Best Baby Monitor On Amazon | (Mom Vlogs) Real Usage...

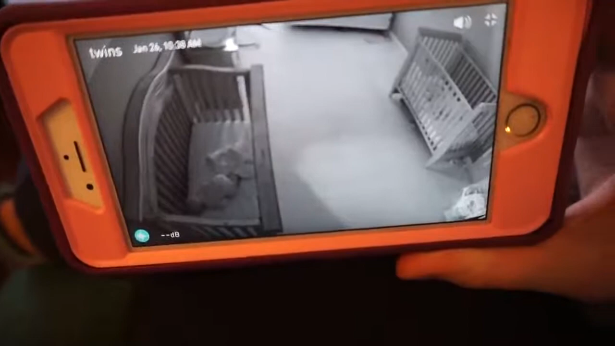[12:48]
I chose to put it on Jacob's side because he has like this big thick bar right here that makes it hard to see him.